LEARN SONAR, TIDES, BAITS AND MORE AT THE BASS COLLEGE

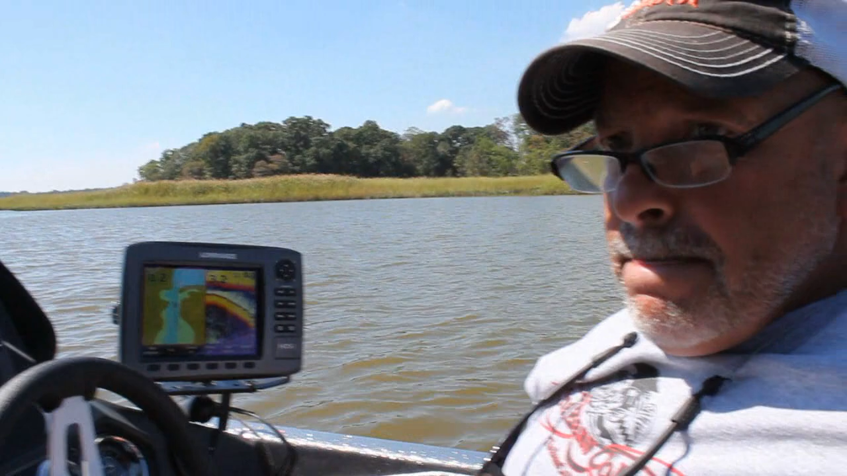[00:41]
Tell them a little bit, Mike, why did we pick this area? What were we thinking, and what were we trying to do? Sure. Well, what we did is we were looking for a creek, something feeding some fresh water into the river. So we saw this on the map, and we saw that right beyond the mouth of the creek that there was deeper water,
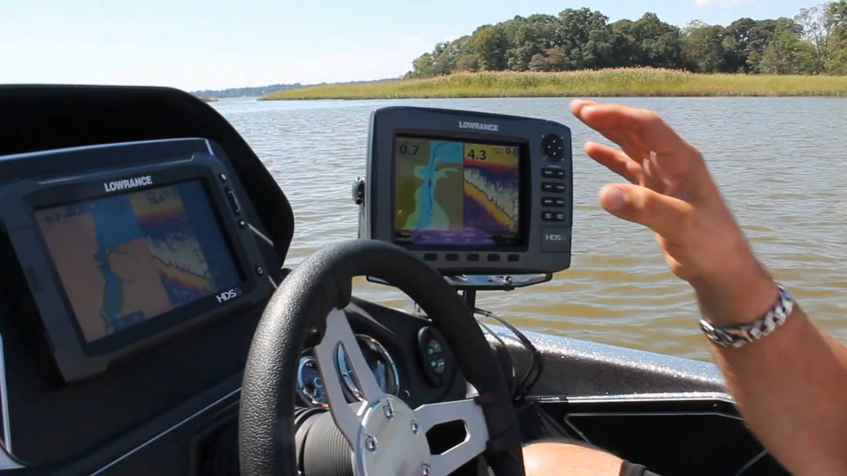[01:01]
five, six feet, and you can see how this really, you know, drops off from a foot or two into almost five feet of water right here,
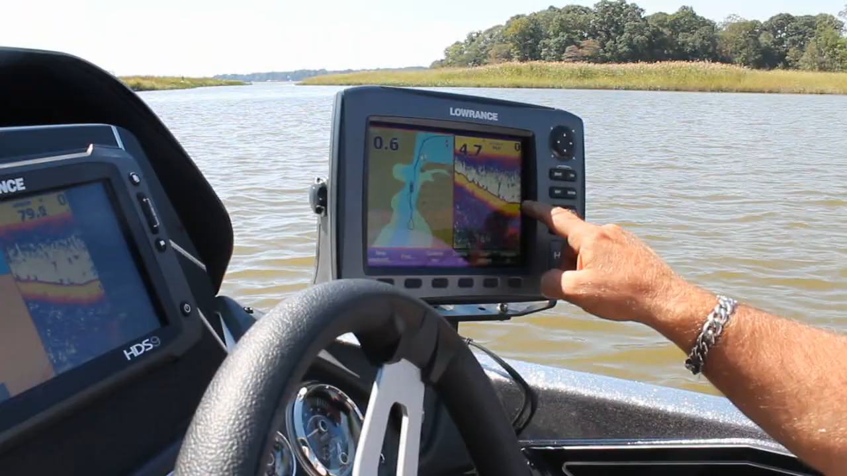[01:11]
close to this point up against the shore. So if we wanted to come in here and see, you know, is there some kind of cover,
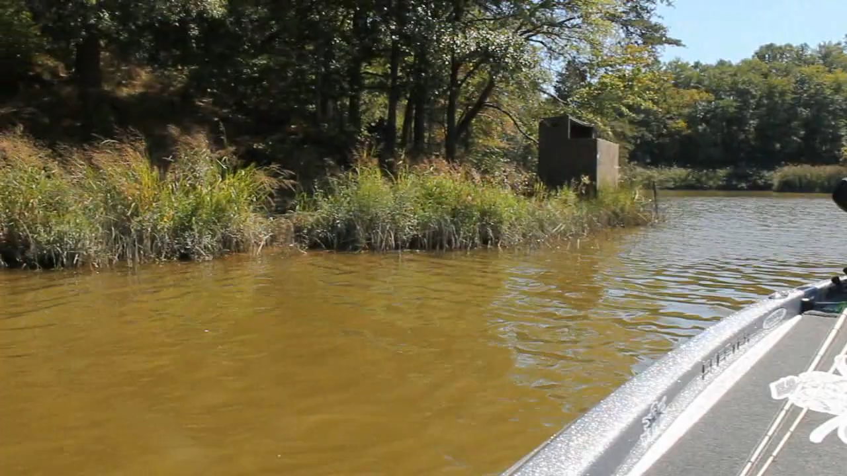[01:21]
wood laid down, some grass, something that might draw the bass to these spots
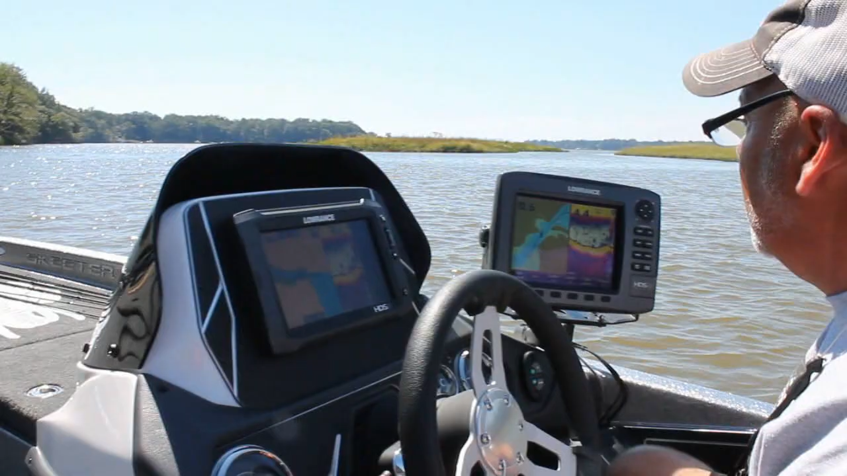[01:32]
and isolate them into those deeper pockets. Really haven't found the wood cover or the grass that we had hoped to find here.
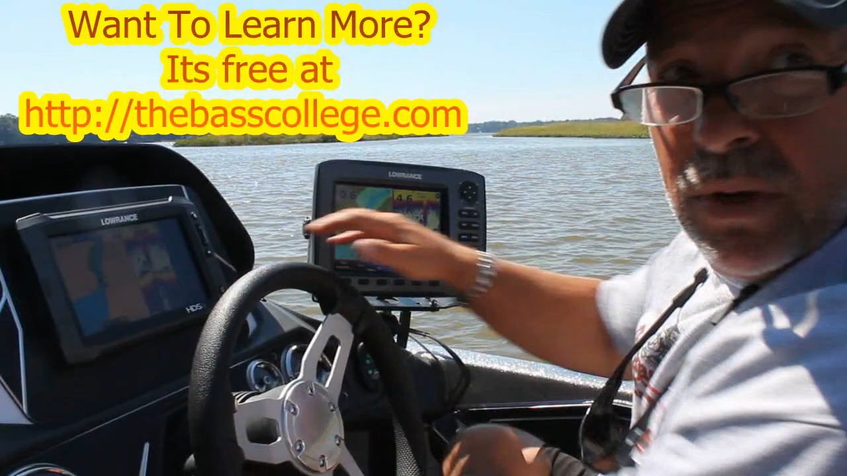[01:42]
So I'd almost eliminate this water as to something that we would fish or,